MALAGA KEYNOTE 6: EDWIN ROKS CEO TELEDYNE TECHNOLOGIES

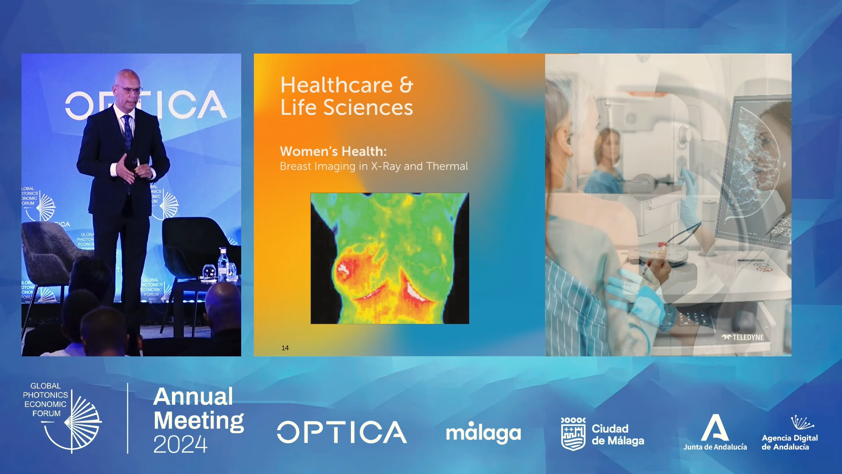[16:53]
That you see on the right-hand side. That's unique IP. That's unique IP we have. And we get a lot of interest from the larger OEMs to get that to make that available for women. That's a really good thing. And on the left-hand side, you see that we can do a lot of mammography nowadays with thermal. And that's for two reasons. First reason is that these thermal devices are getting far more sensitive. The NETD,
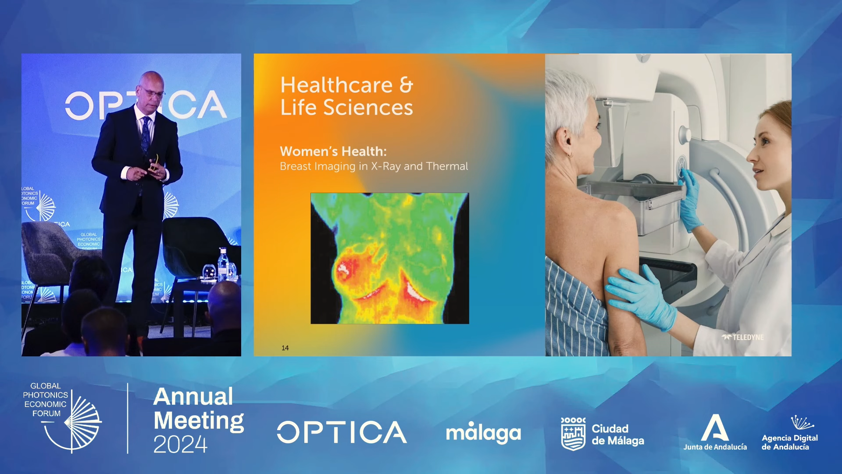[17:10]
the noise equivalent, let's say, is about 20 millikelvin, below 20 millikelvin, which is a really low number. And the other thing is AI.
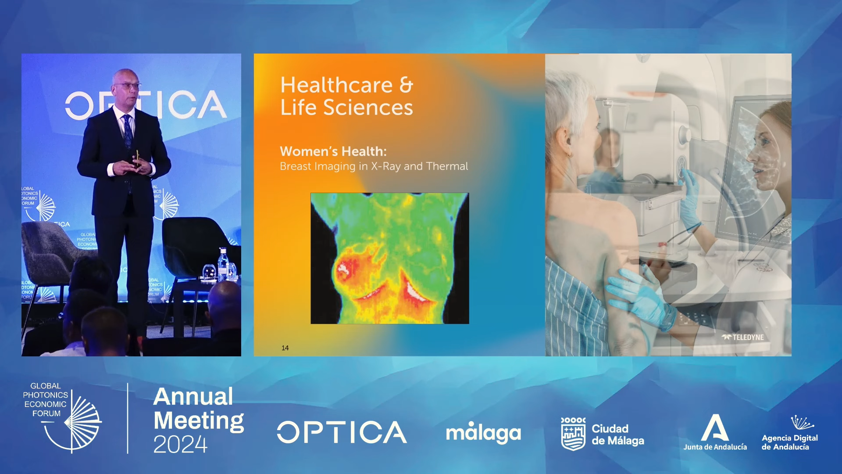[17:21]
Thanks to AI, we are able to see a lot more of the rest and basically investigate and see if there is any sort of early stage cancer or not. Yeah.
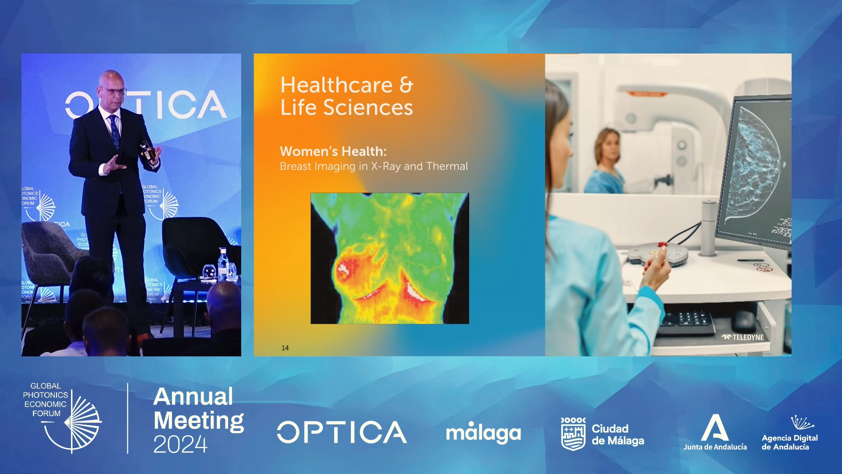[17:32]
So this is a really, really important business for us, and I think it's very good for mankind that we do these things. Safety and security. This is traffic. It's all about safety and security.
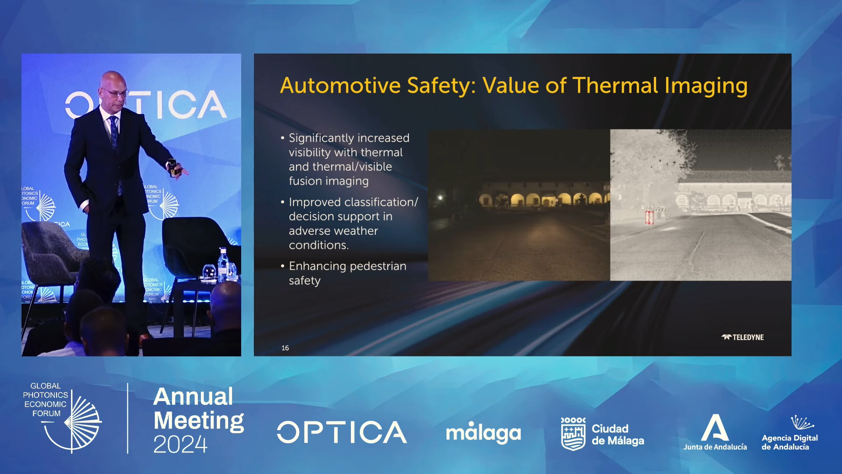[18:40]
You don't see the deer in visible. You don't see it with LiDAR, by the way. So that is where we are. This will be more and more important. This is a volume business.